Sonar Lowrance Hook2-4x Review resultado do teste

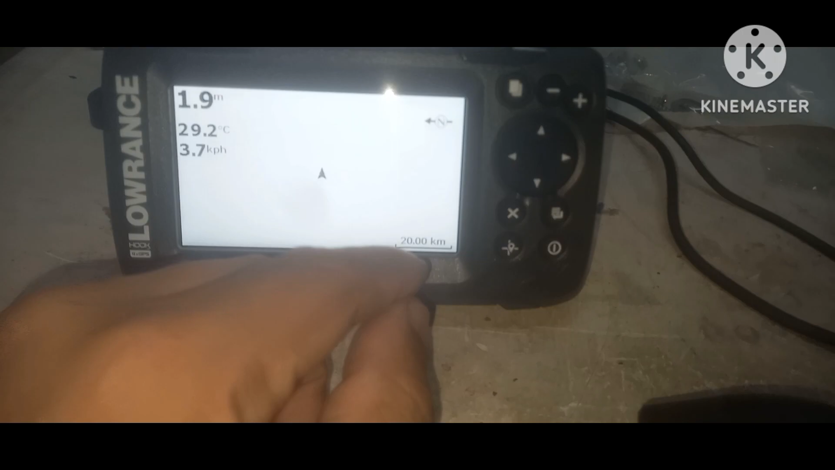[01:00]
On screen: depth 1.9 m, water 29.2°C, speed 3.7 km/h
Onde eu vou adicionar o pesqueiro, vou parar no pesqueiro, localizar com a sonda, aqui,
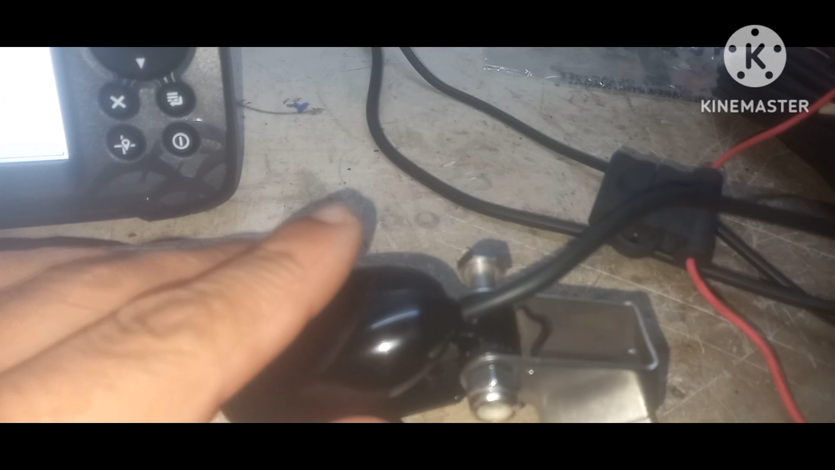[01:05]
vou localizar, bateu o pesqueiro, aí vou lá, salvo, nome do pesqueiro, fulano de tal, tal, tal, salvou aqui.
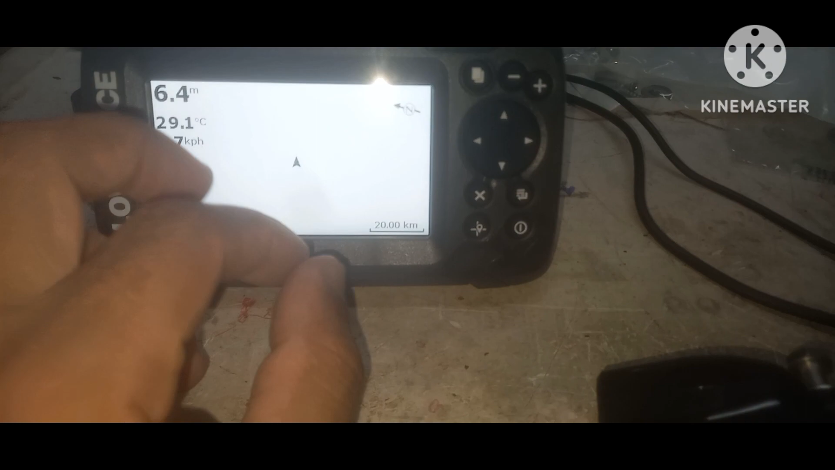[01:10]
On screen: depth 6.4 m, water 29.1°C
Na hora de navegar, eu devia estar com o celular,
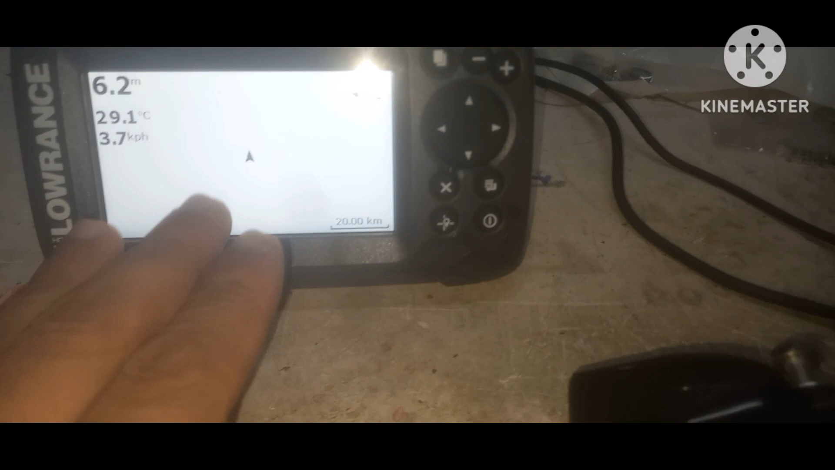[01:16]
On screen: depth 6.2 m, water 29.1°C, speed 3.7 km/h
vai ser só ele, vai chegar nele aqui, vai procurar, vai vir aqui,
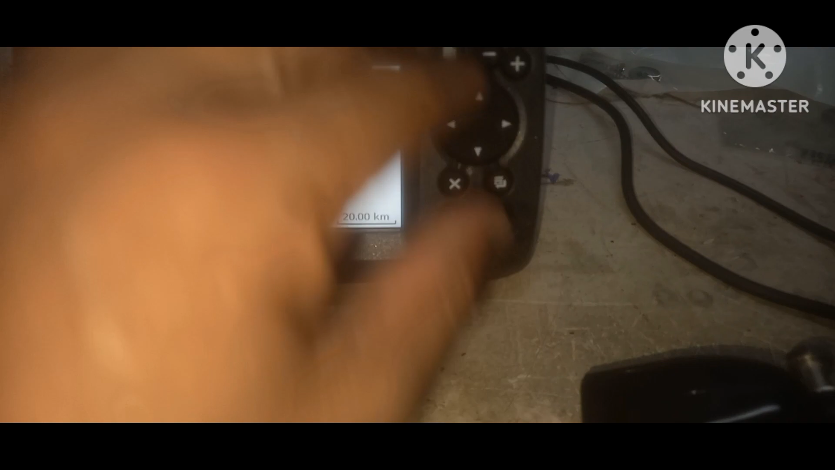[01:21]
voltar, centralizado,
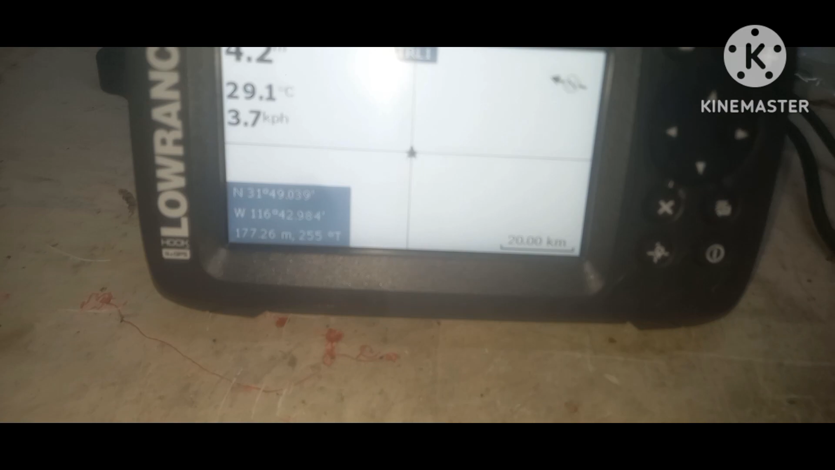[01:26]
On screen: water 29.1°C, speed 3.7 km/h
aqui ele mostra a direção, aqui é a parte do GPS.
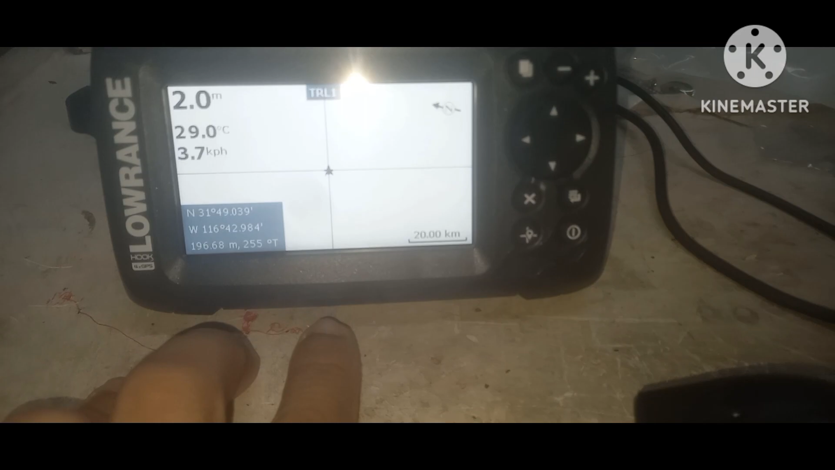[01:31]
On screen: depth 2.0 m, water 29.0°C
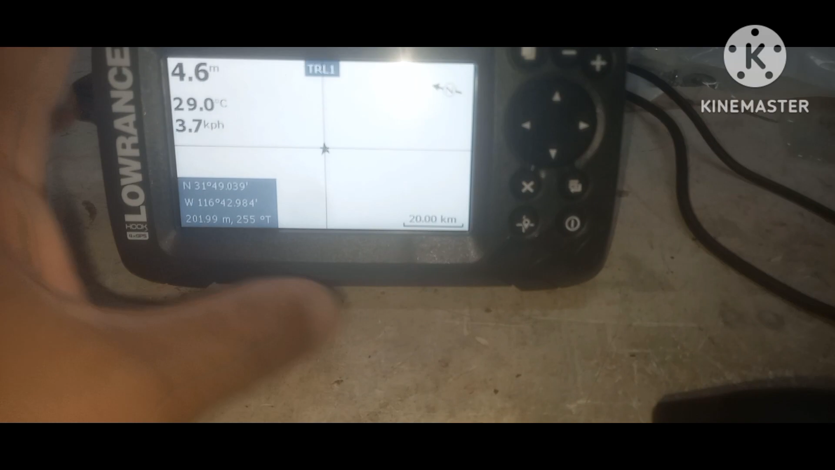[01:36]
On screen: depth 4.6 m, water 29.0°C, speed 3.7 km/h
Na hora de configura lá, a gente volta aqui,
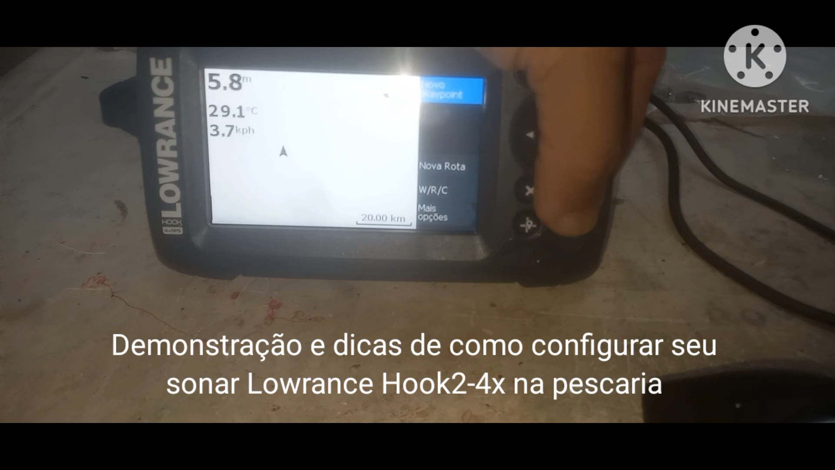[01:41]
On screen: depth 5.8 m, water 29.1°C, speed 3.7 km/h
aqui rota, no caso nova rota point, novo ponto de pesca, novo point.
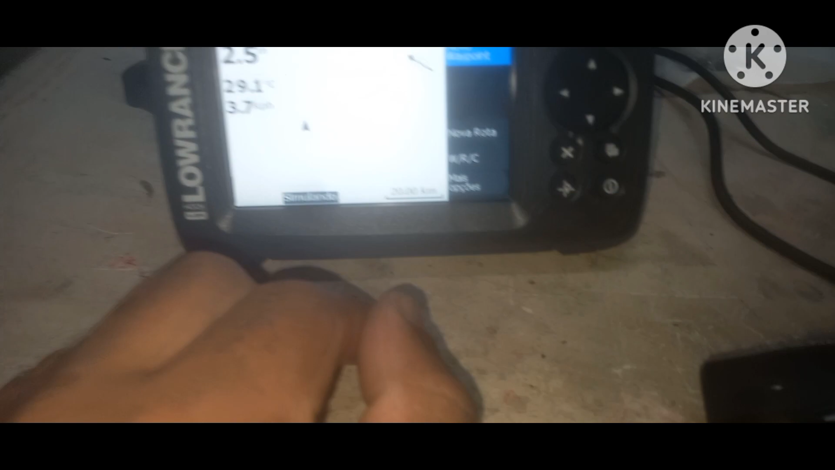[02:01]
Navegou, ah, vou para o pesqueiro de fulano de tal, procura o pesqueiro, aperta, vai direto.
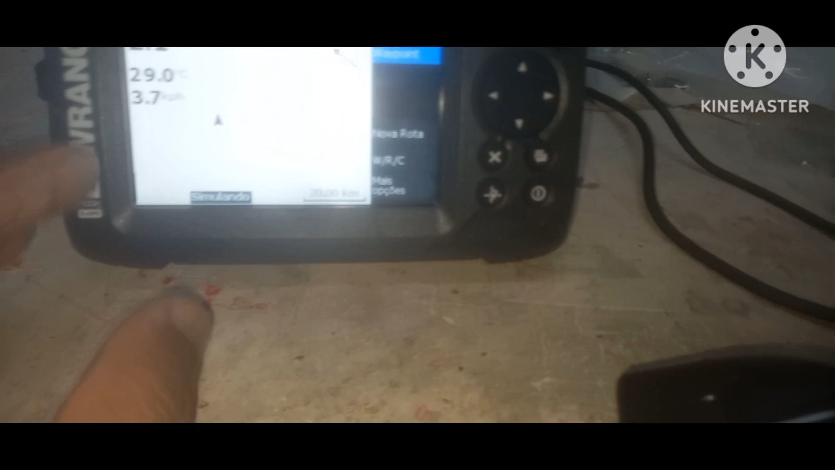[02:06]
Aí vai estar ela na tela do lado,
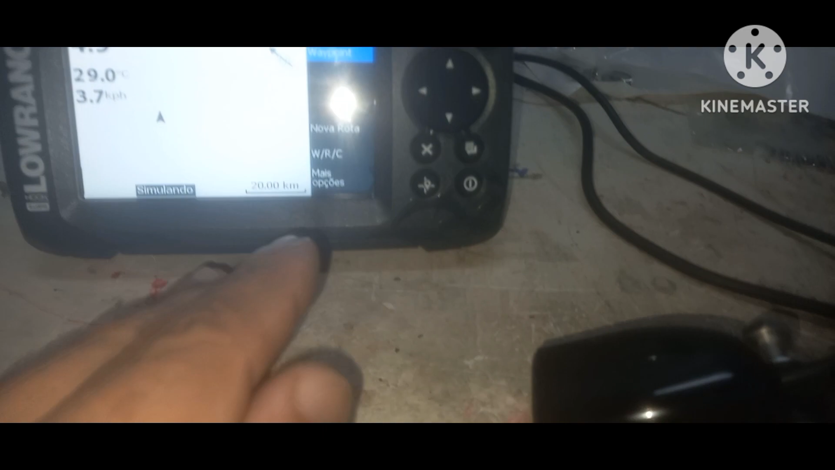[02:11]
On screen: water 29.0°C, speed 3.7 km/h
e no outro lado vai estar a sonda fazendo leitura do mar, onde vai achar as pedras, achar os peixes.
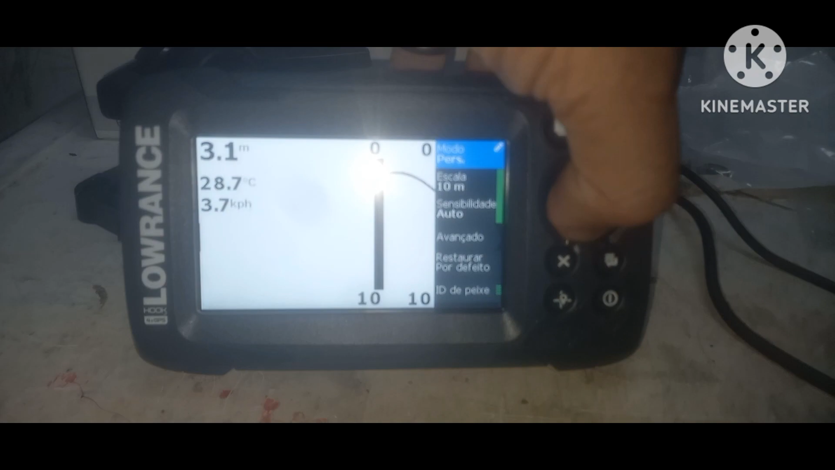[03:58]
On screen: depth 3.1 m, water 28.7°C, speed 3.7 km/h
Aqui, ó. Escala 10 metros. Modo, né?